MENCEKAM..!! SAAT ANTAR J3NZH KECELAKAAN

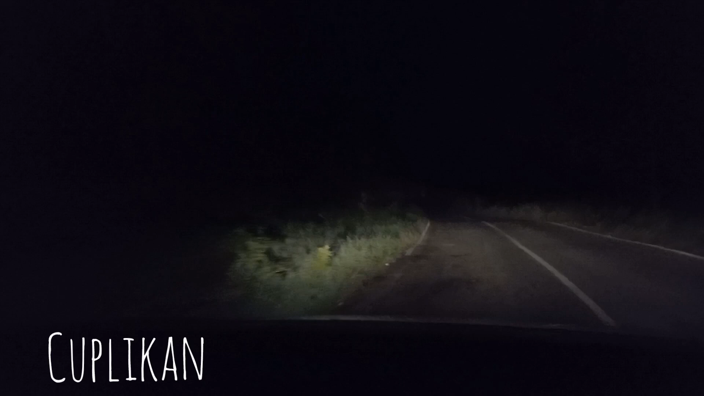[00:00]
Ya hati-hati, banyak tikungan misalnya, ya itu juga harus hati-hati teman-teman, karena mereka membuat itu udah nggak sembarangan, berarti di daerah itu memang juga sering terjadi ketelakaan ini, soalnya apa sih, jadi merinding teman-teman ini, Allah mewah, ini utangnya lebat banget teman-teman, dan gelap posisi sendirian saya,
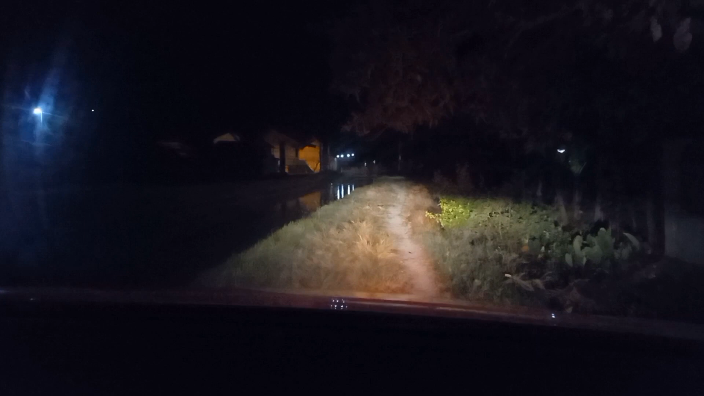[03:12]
Oke teman-teman, maaf, beribu maaf teman-teman, kita tidak mendapatkan izin untuk mengambil gambar Mengambil video, baik jenazah atau dalam selama perjalanan, teman-teman Ini kita baru saja keluar dari rumah duka dan menuju jalan raya, teman-teman ya Dan masih terniang, diri tangis karena korban kecelakaan itu seperti itu, teman-teman Jadi masih sok warganya, karena memang sebelumnya sehat Dan pokoknya juga pulang sudah jadi jenazah,
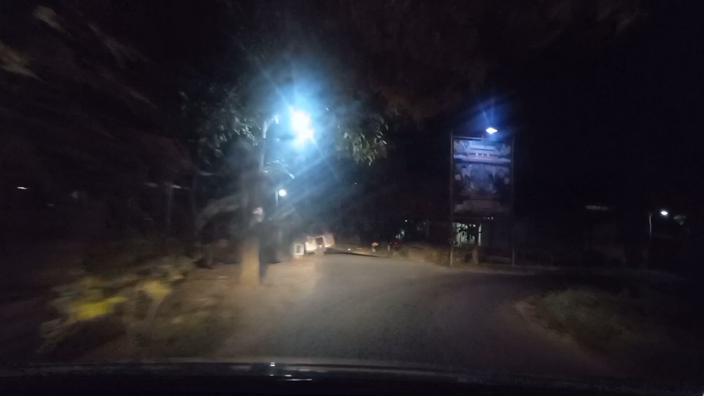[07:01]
Ini lumayan serem Kita bawa panggilan jenazah ke Jalan-Jalan Dan melalui jalurnya yang Ini belum hutan, teman-teman Ini masih jalur
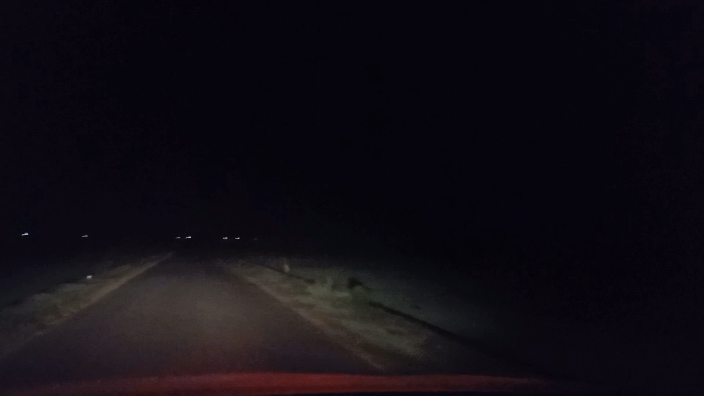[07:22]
Tanan kiri itu area persawahan Tanpa lampu, teman-teman Tidak tahu ada suara-suara mungkin ya Masih kebawa, teman-teman Masih teredek
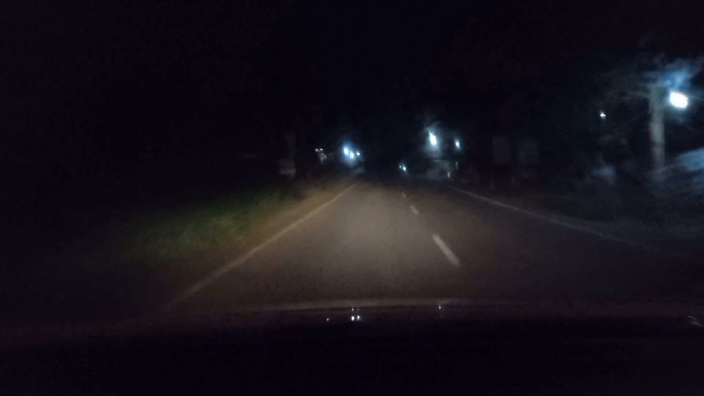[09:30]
Di situ memang Ada tempat juga Bahwa tempat yang Sering terjadi Ketelakaan Dan belakang saya Masih Pegasnya ketelakaan Ya,
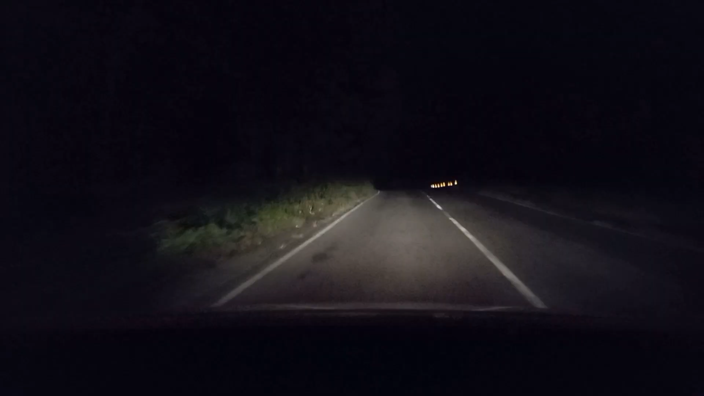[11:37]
Memasuki Kawasan hutan Mampu penerangannya Tidak ada Semak jalannya Bagus ya Ini masih Semak-semak Di depan itu ya Teman-teman
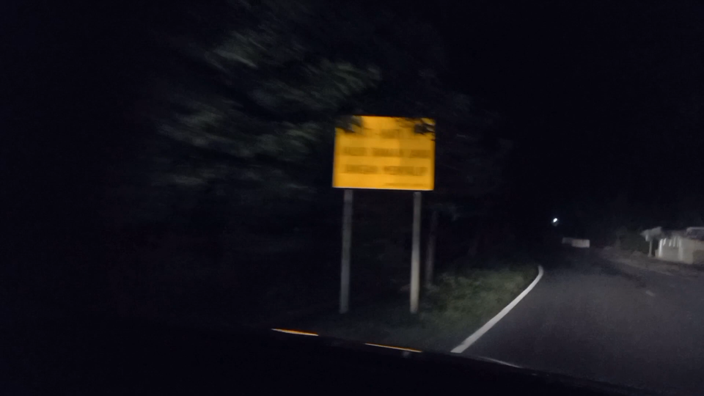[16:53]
Berarti disini Sering terjadi ketelakaan Taman-taman Dilarang menyalip Jembatan ini Kayaknya sih Saya coba pulangkan Taman-taman Jalurnya memang begini Jalan turutan Kita harus hati-hati